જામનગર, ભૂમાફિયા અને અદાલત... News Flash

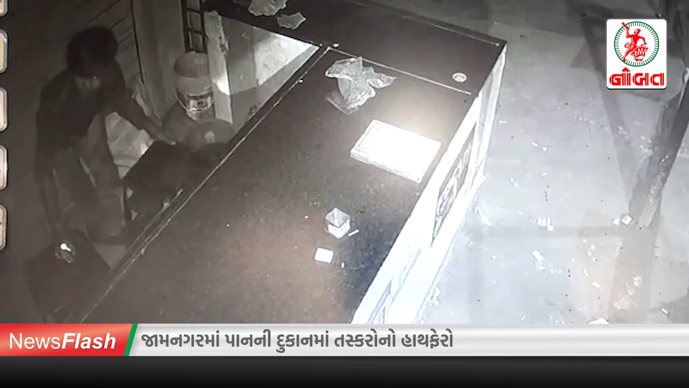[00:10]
जाम्नगरमा नजीत सागर रोड पर साधना कोलोनी ना बेनमंडा गेट पासे एक पाननी दुकानना काउंटर माथे कोई सोपारी तमाकू सहितना मालनी चोरी करी गयुँछे